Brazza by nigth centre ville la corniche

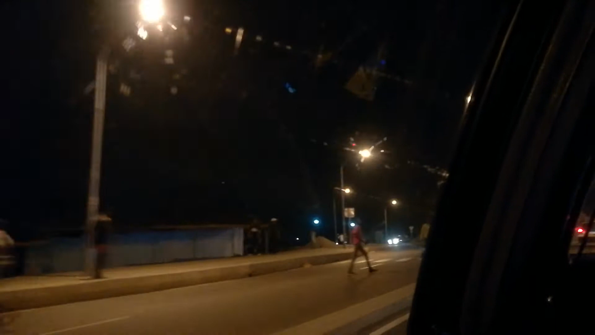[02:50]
C'est quoi ça ? Il y a une fête ?